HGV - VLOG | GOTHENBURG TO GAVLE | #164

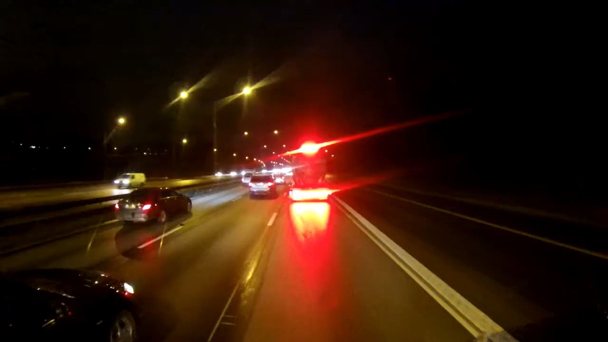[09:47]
Bloody hell. Oh, get a few more lights on that, mate, won't you? Go on. We're burning my eyes out. better than no lights though, isn't it? Like that pillock that was back there. Jesus Christ.